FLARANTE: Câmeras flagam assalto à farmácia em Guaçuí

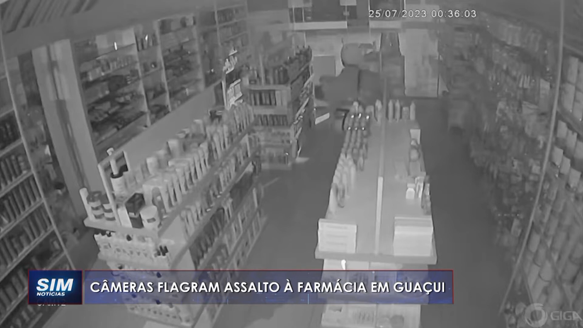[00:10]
caminha tranquilamente no interior da loja entre as prateleiras de mercadorias. Já com alguns objetos nas mãos, depois de retirar o dinheiro do caixa, ele ainda pega uma bicicleta utilizada para realizar as entregas da farmácia e foge. A ação do criminoso foi rápida e aconteceu durante a madrugada.